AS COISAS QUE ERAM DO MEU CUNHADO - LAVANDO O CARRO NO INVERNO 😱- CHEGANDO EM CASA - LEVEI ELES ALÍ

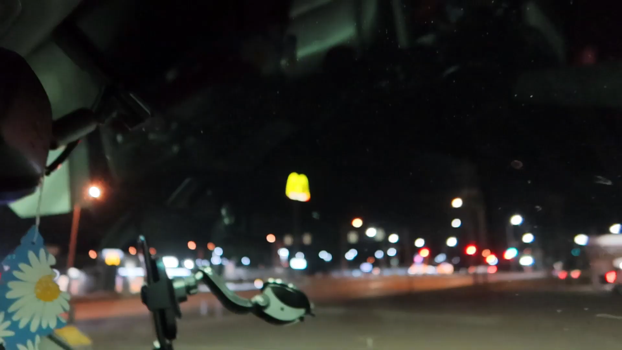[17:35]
Donuts. Não tá focando, não sei porquê.
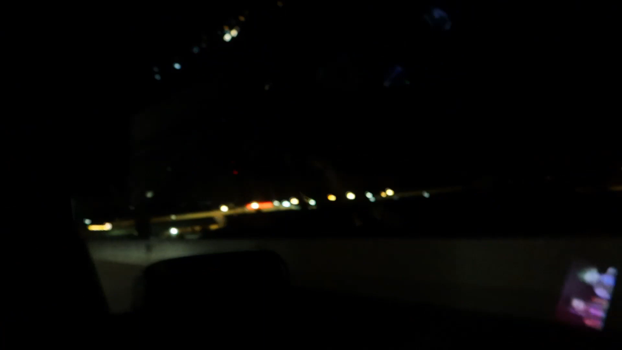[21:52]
Vocês não vão conseguir ver direito porque tá muito escuro. Mas essa luzinha aqui que vocês estão vendo é a montanha. Vai focar, mas de qualquer forma, tá ali, ó.